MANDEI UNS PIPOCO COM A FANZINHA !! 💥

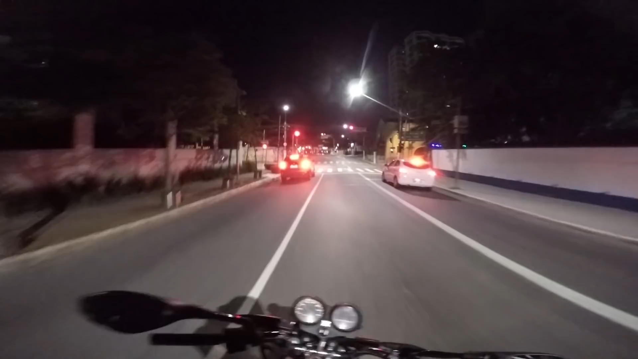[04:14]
Tem que parar que aqui tem radar, mano. Vai abrir.
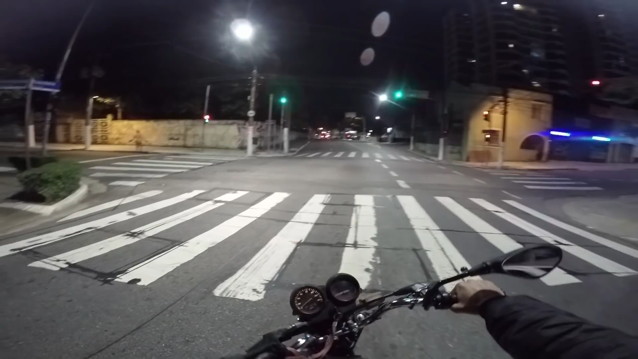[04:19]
Sem colocar o pé no chão. Acho que eu aprendi a levantar, hein. Marcha na boneca.
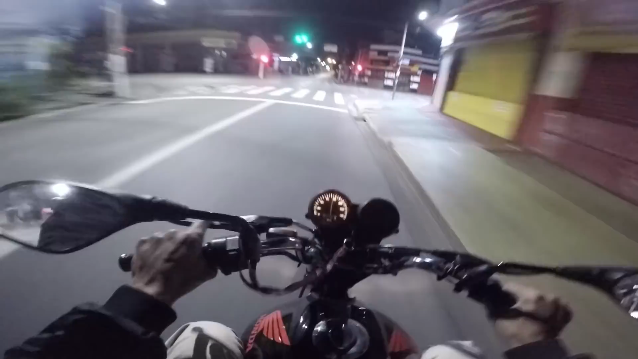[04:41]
Chora, fãzão. Eita, porra.
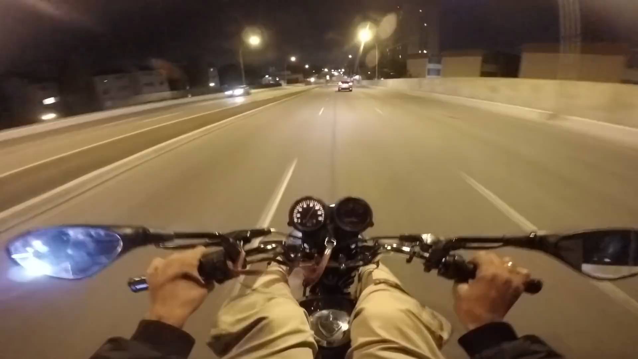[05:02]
Bora, moleque. Passou de 100, hein. Eita, bagaceira. 110. A curva, mano. Passar reto não pode. Ixi, a viatura ali. Vou passar mandando. Ah, achando que 125 não anda. O bagulho é doido.